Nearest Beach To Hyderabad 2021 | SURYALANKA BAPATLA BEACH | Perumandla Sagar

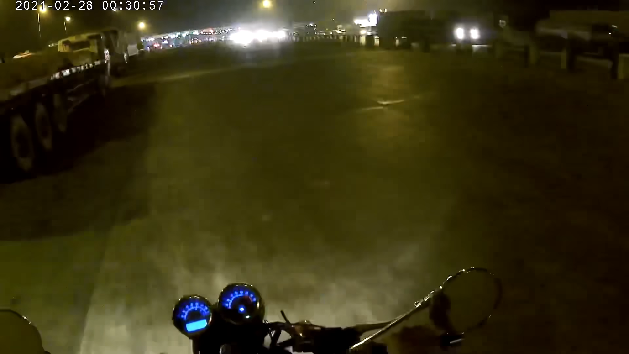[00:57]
so chustu nargaadha after highway lo 20 kilometers vachha ka bapatla vele roda chayaka from here ok 50 kilometers varko almost
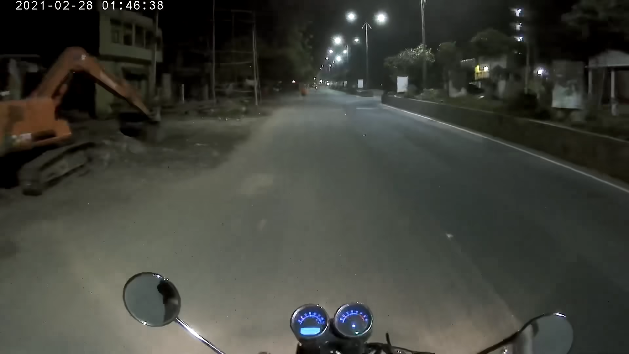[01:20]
ila patchy road undi so night lo ayetha i won't recommend you riding ippud mirz yusna dekar ayethe almost lights unnahi but there will be many places ekkada ayethe light unndadhu then it will be very difficult to drive so morning afternoon and evening times lo ayethe ok it will be ok but night times lo this is a very patchy road so manam
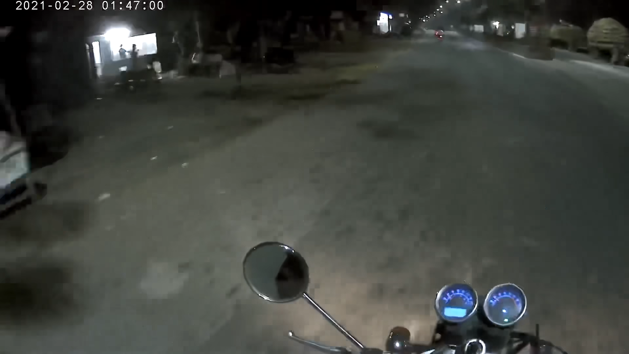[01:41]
fast gaita assal elm we should go very slow so manavi ppuluchchesi almost bapatla